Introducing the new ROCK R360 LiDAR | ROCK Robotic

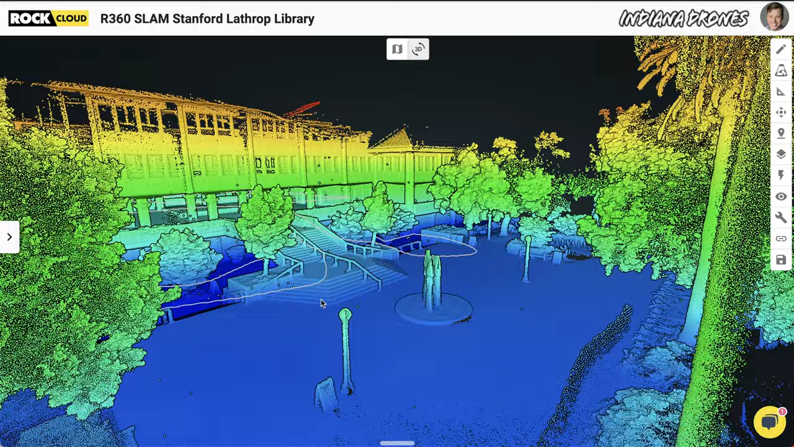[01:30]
It's a software technique which enables us to not use any GPS and do
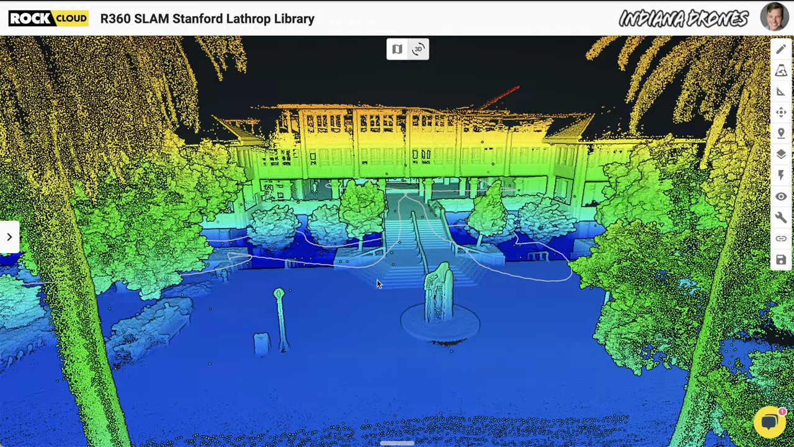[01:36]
all computer vision and generate that 360 field of view point cloud.